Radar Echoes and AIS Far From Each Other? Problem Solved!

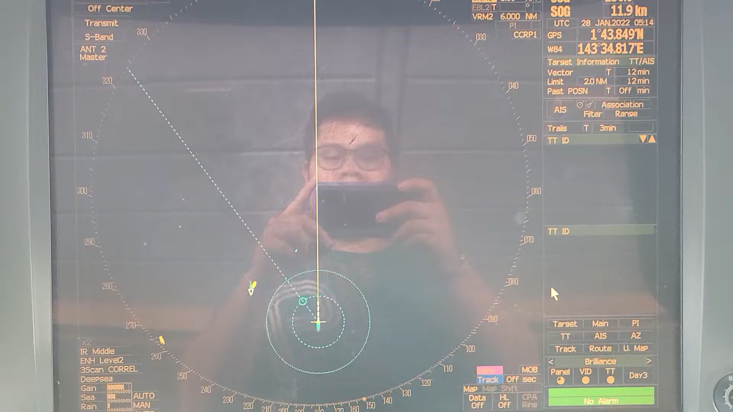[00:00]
okay guys good afternoon or good day so today
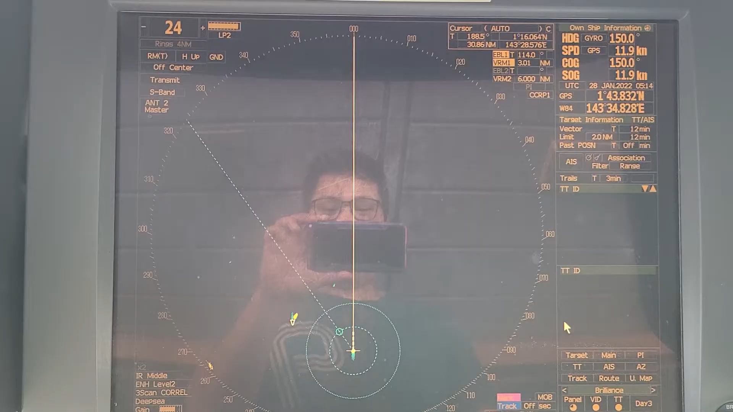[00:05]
we encountered some problem with our radar so as you can see
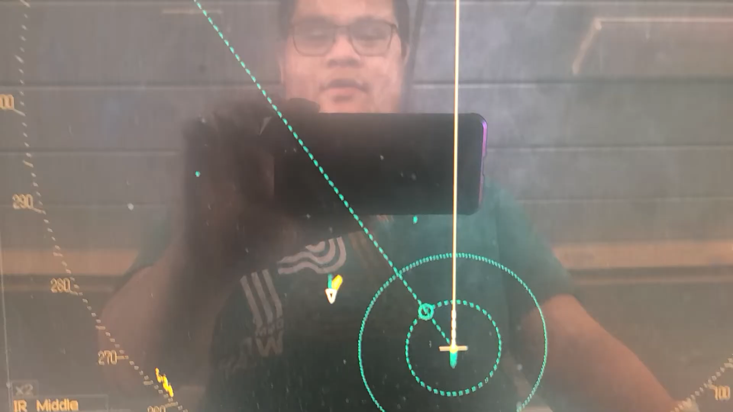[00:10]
the AIS is very far or not in conjunction with the echo
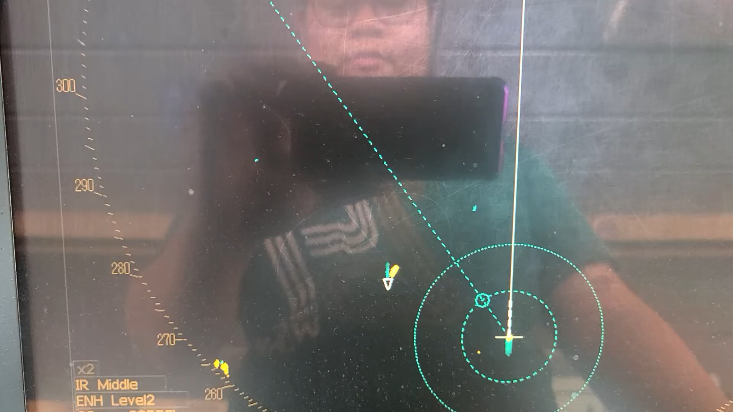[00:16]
so now there's a difference of almost
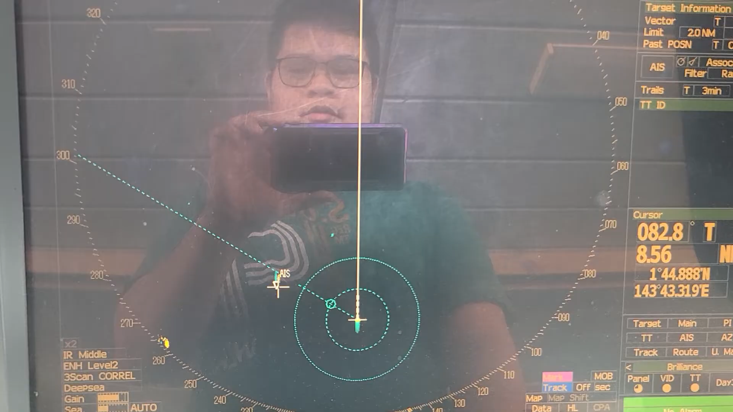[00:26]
three degrees to the actual position of
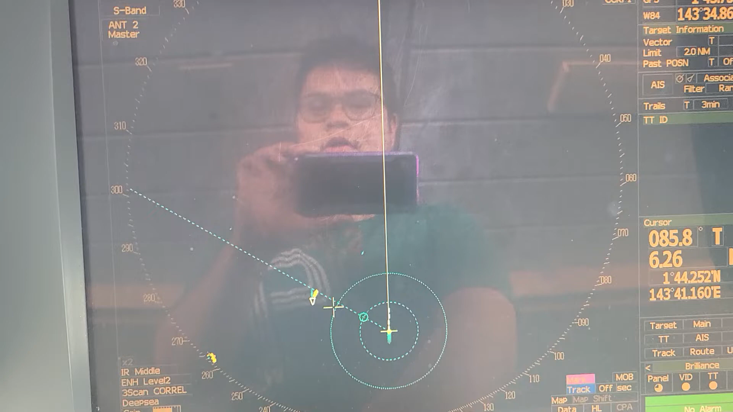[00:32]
the echo with the AIS so as per our as per
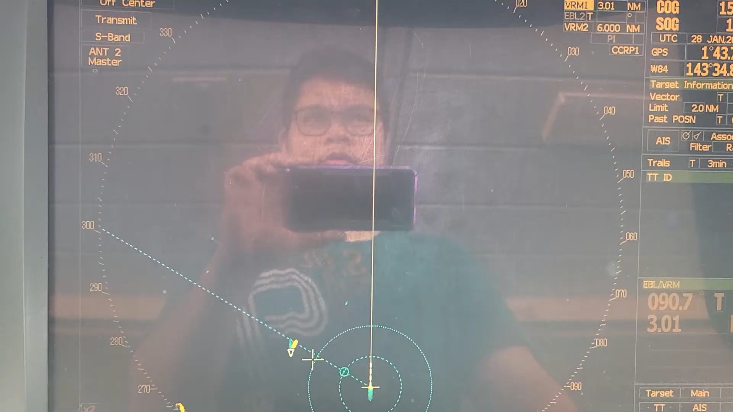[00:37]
good seamanship you should not get the AIS information to be used for collision avoidance so it should be the echo so we will adjust
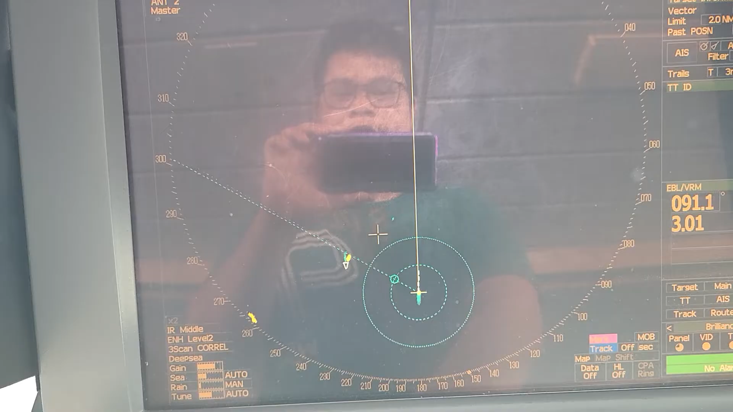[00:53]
I will show you how to adjust the echo so that it will
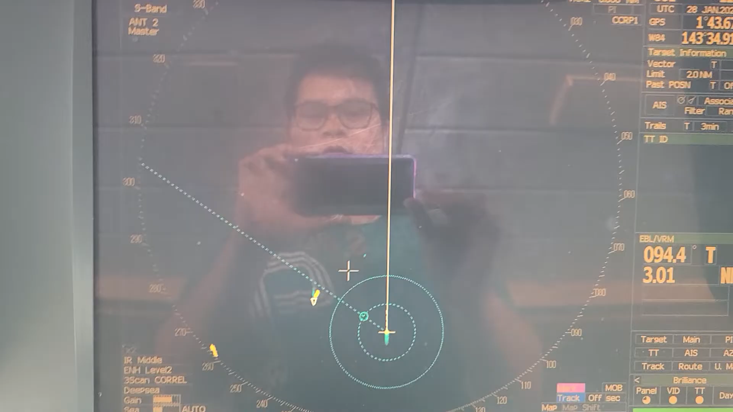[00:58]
it will go together with the AIS so our radar is
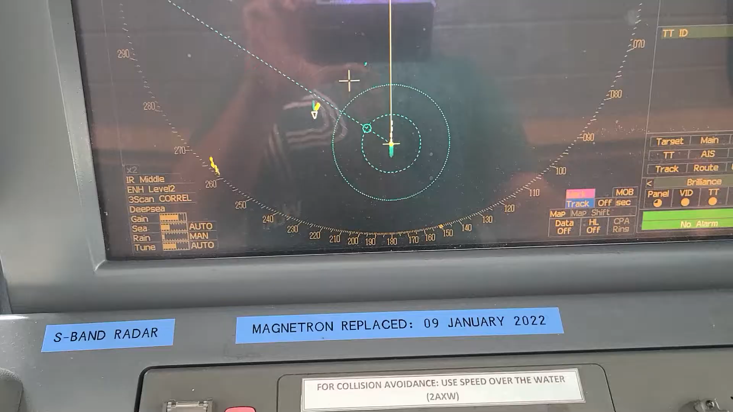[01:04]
a JRC okay so this is our radar JRC
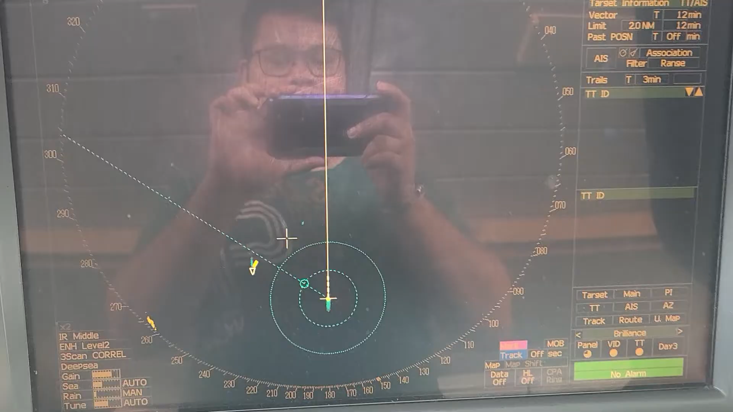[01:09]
so our model is JMA
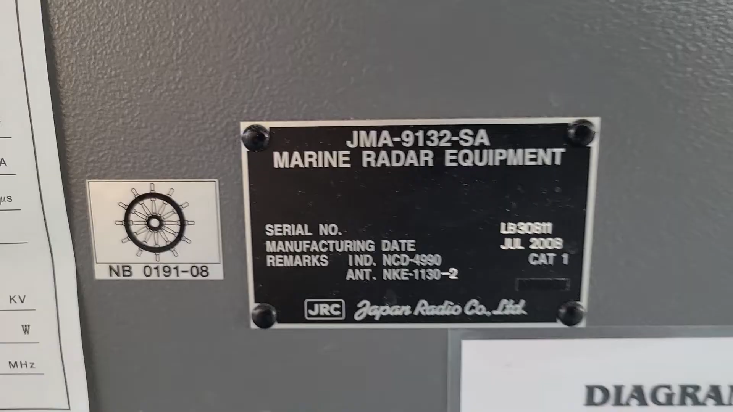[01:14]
9132 SA okay so
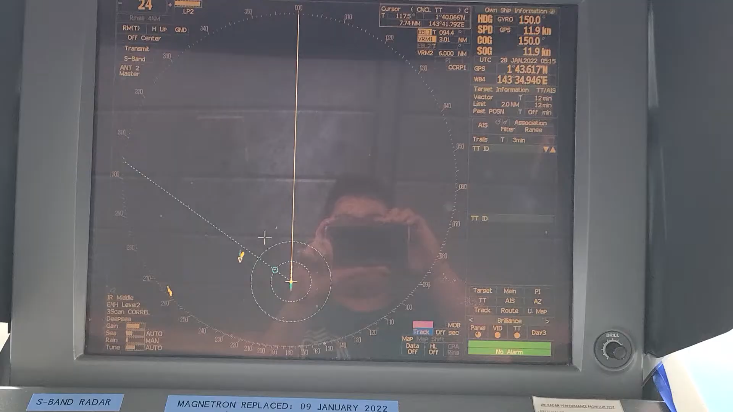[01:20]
first you will get the difference of the bearing of the AIS to the to the echo
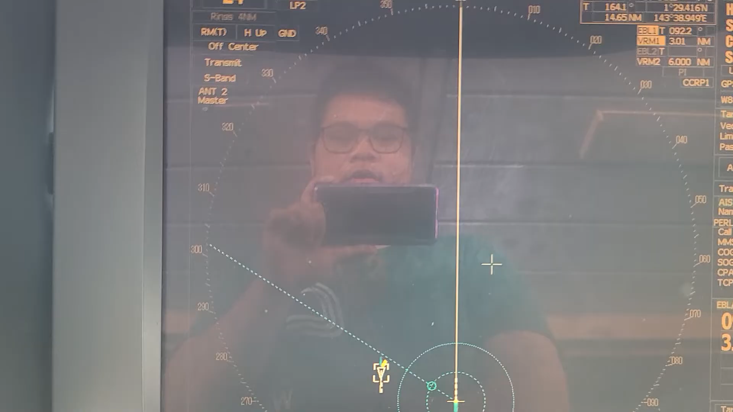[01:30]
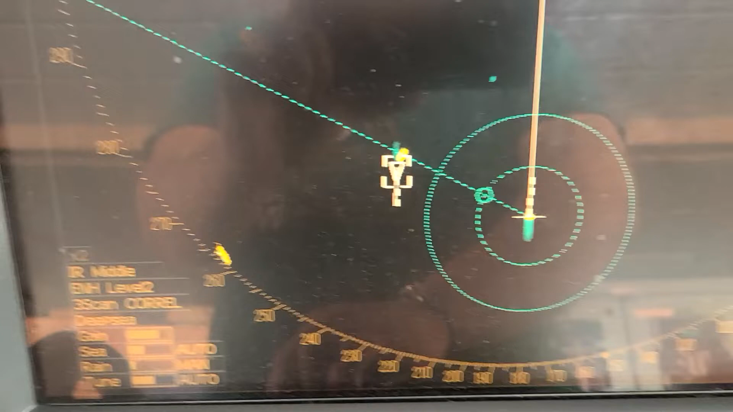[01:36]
so as you can see I'm putting the EBL to the center of the echo so the bearing is 086.7 but on the AIS